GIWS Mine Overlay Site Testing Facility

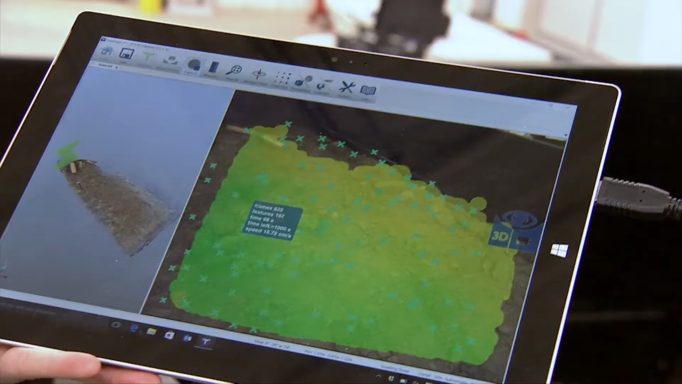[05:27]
This works as we wave it over a surface to create a 3D digital map.
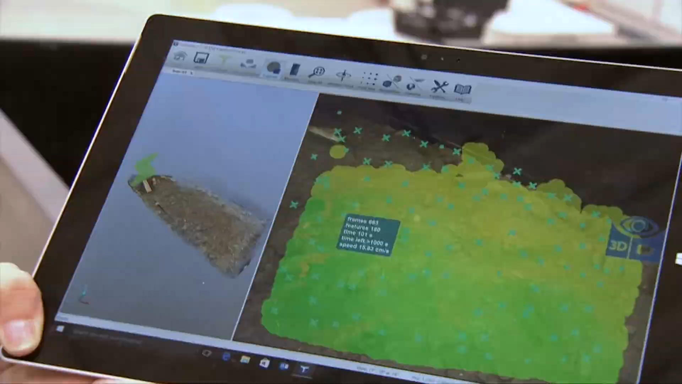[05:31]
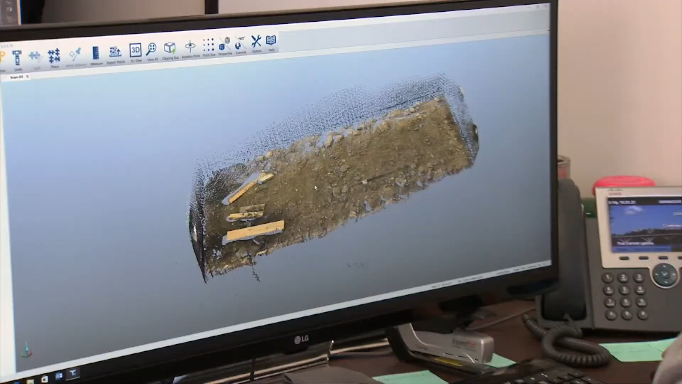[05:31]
So once it's in the computer we can manipulate the image, look at it from different angles,
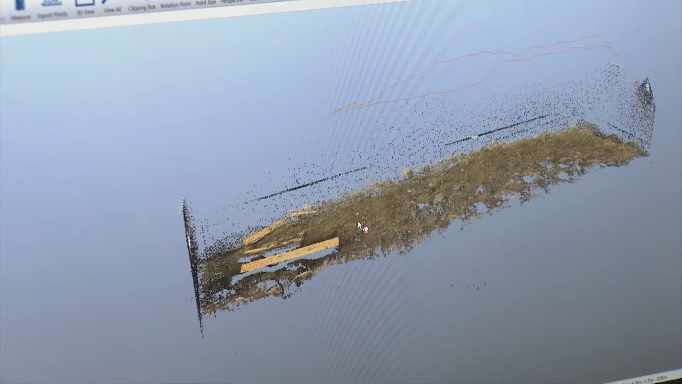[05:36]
you're able to see elevation changes, stones, cobbles.
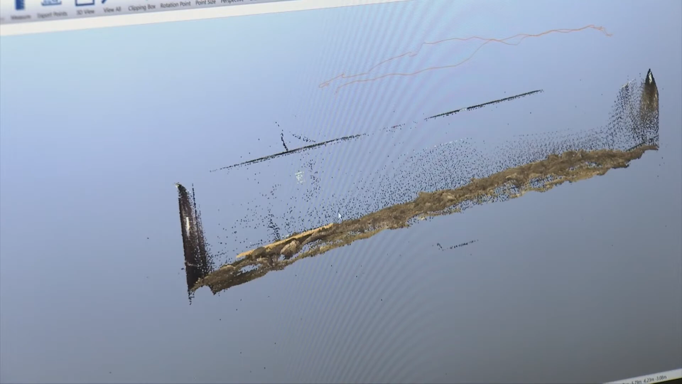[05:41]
We can zoom in and out to different features to look at them.
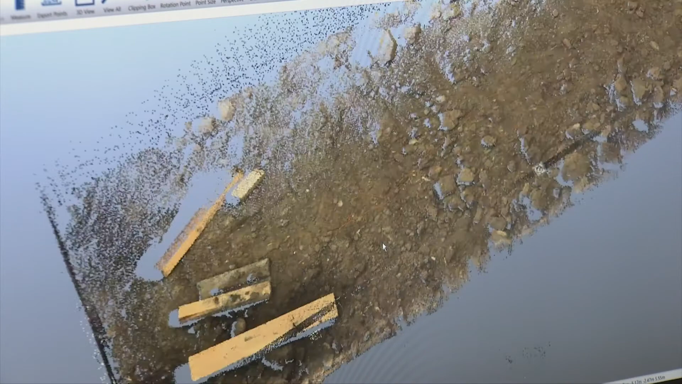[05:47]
We'll be able to calculate volumes of soil in the trailer as well as track
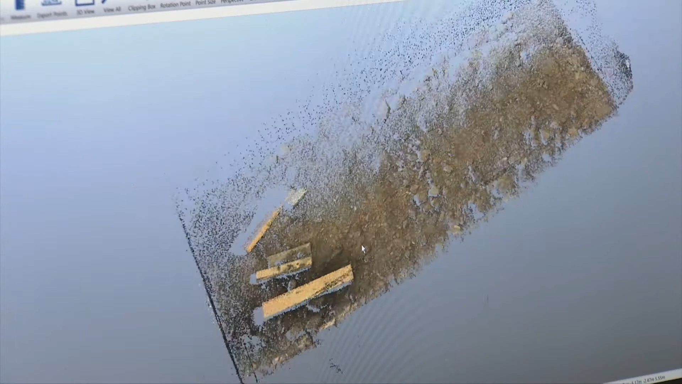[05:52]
erosion and any other sort of geotechnical parameters of settlement and that sort of thing. We can export into XYZ coordinate systems where we can import it into computer based modeling to model what we're testing in the lab to see how the results compare to the mathematics that exist present day for analyzing the different features of hill slopes.